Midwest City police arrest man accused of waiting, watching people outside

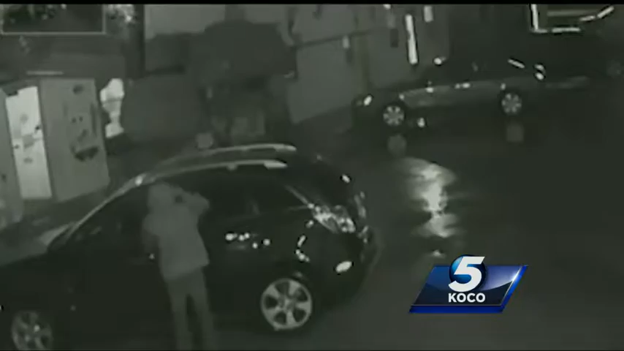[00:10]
HAPPY TIMES DAYCARE OWNER TIMED IT DOWN TO THE MINUTE. THE EXACT TIME MIDWEST CITY POLICE SAY THIS MAN, NOW IDENTIFIED AS KYLE HENDERSON, COMMITTED THIS AUTO BURGLARY, SMASHING THE SUV'S WINDOW AND TAKING A WOMAN'S PURSE. I WAS CONCERNED FOR THE SECURITY OF THE PARENTS AND THE KIDS.